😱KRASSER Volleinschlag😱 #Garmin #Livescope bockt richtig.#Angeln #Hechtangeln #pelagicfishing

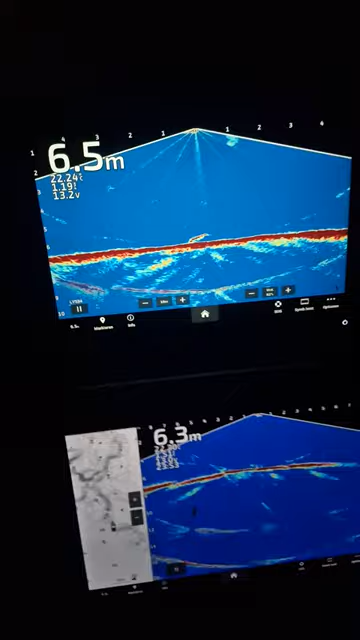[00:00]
Wir haben einen Hecht, Leute. Lasst direkt runter. Nein, der ist nicht groß. Vielleicht 80, 90.
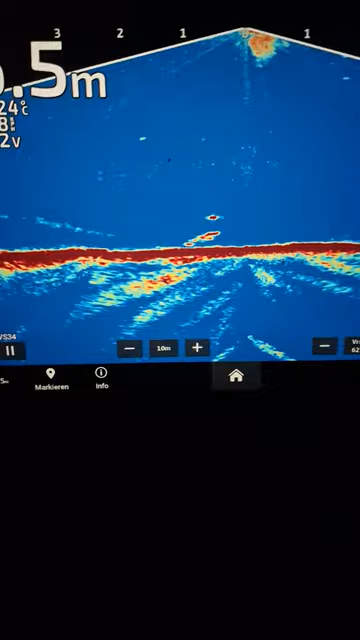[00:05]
Wir haben einen Hecht, Leute. Der stürzt jetzt direkt drauf. Stopp. An dem musst du ein bisschen näher dran jetzt.
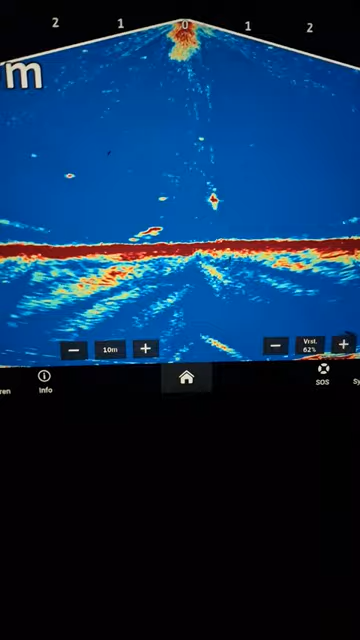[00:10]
Stopp. Weil wir es natürlich dunkel haben. Der Hecht ein Sichträuber ist. Er sieht natürlich nichts. Nein, noch nicht, noch nicht.
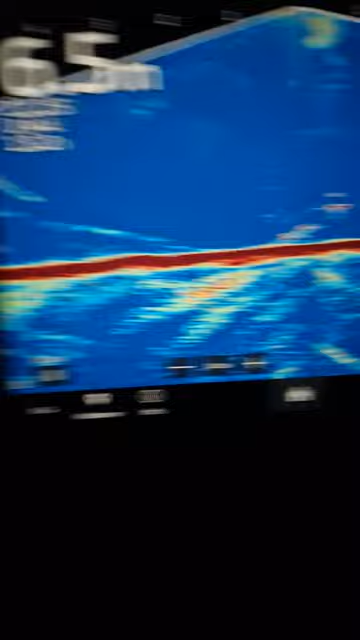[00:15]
Jetzt gib mal den Puls. Da kommt er schon. Noch mal nix. Da haben wir ihn.